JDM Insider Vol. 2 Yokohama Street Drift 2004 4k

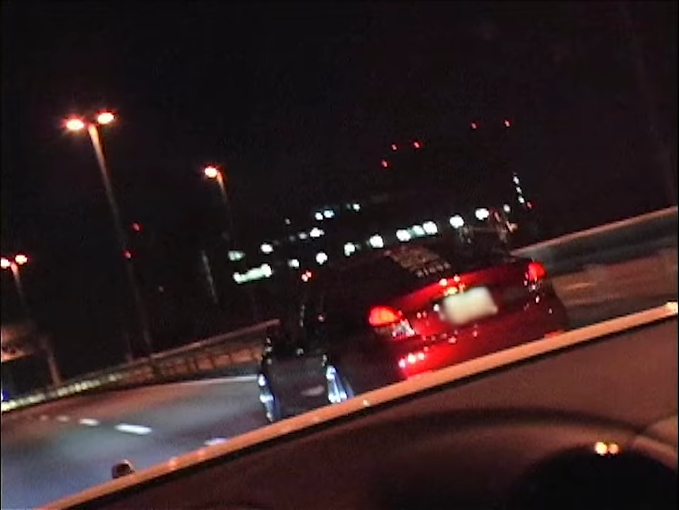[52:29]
He's all rigged up with the cameras right there. We're going through some of the typical Yokohama City tunnels.